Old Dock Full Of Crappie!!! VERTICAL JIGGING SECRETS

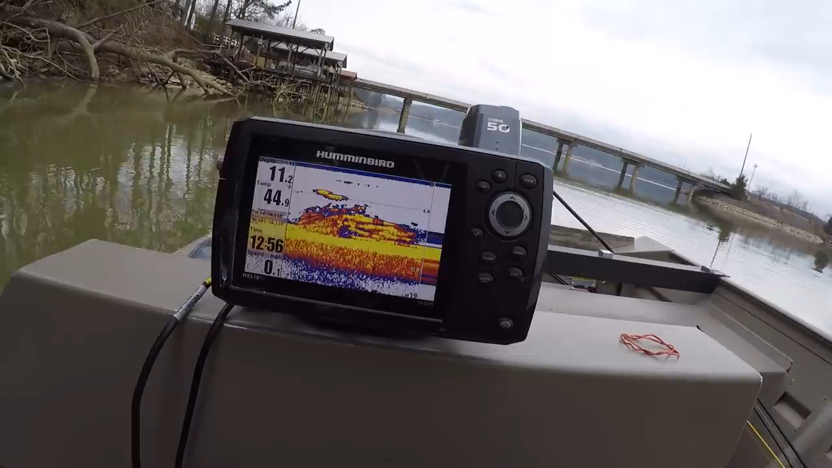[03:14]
It is full of shad right there on the bottom. Okay, they're about 4 to 5 feet from the bottom.